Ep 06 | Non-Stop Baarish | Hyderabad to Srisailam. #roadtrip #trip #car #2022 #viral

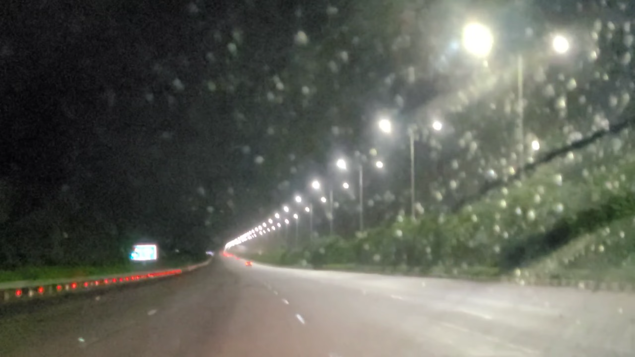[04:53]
सो अभी हम लोग आ चुके हैं आउटर रिंग रोड पे, लेकिन पानी भाई साहब अभी भी बारिश हो रही है, और अच्छी खासी रफ्तार में बारिश हो रही है। बस आप हमें यहाँ पे लाइटिंग रहेगा तो चलने में भी उतनी प्रॉब्लम नहीं होगी।
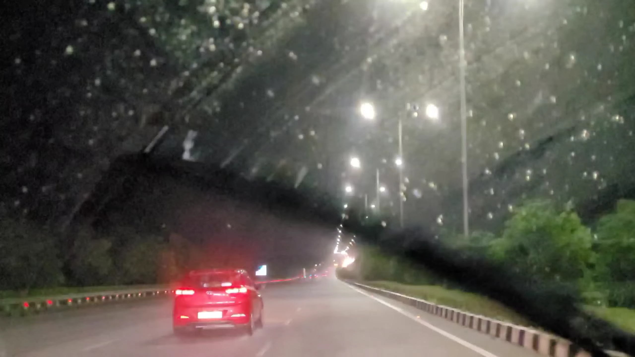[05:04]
और अब यहाँ से ज़्यादा कुछ मान लीजिए 1 घंटे का डिस्टेंस है, 1 घंटे, 1.5 आवर इतना ही होगा।